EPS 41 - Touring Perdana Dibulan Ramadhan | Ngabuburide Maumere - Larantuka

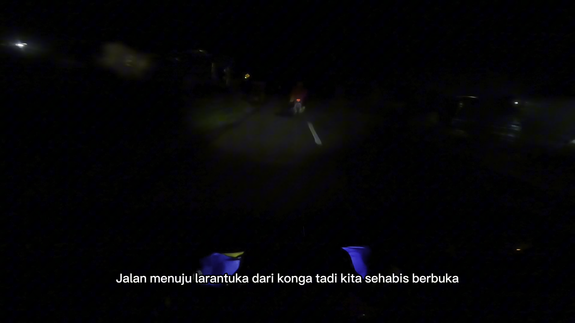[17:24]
Jalan menuju Larantuka dari Konga tadi kita sehabis berbuka. Dapat teman jalan baru. Kakak Alex jalan-jalan yang habis pulang